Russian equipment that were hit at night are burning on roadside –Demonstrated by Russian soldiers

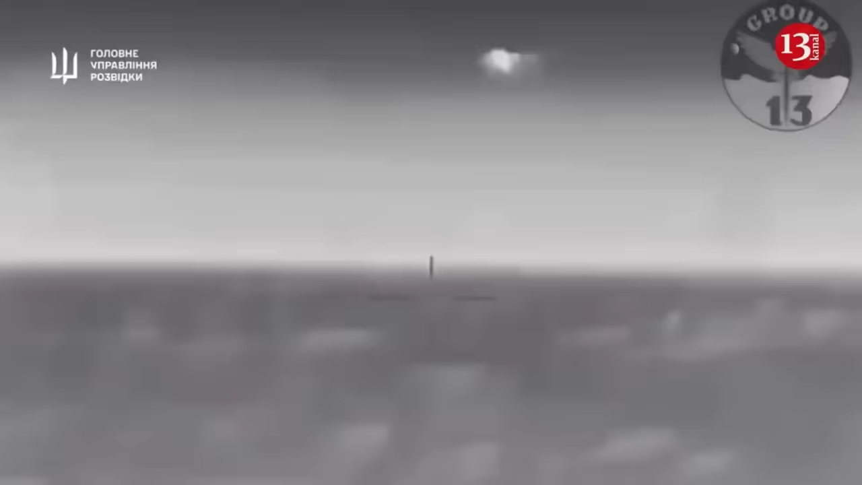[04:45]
spraying tracers indiscriminately and not stopping the raid, the newspaper writes.